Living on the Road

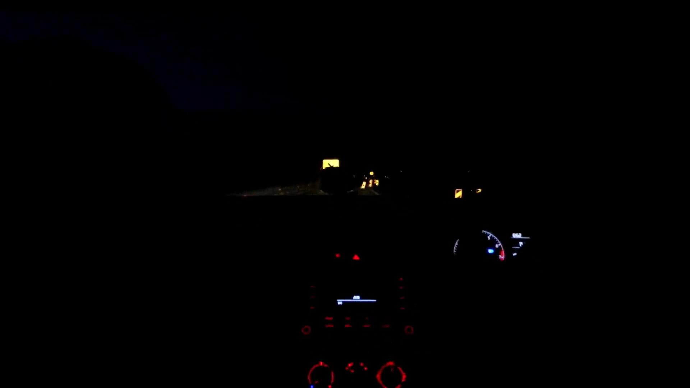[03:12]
Here we are. This is so sketch, dude. We. Dude's on the side of the road. We're in the Eastern Cape. Somewhere.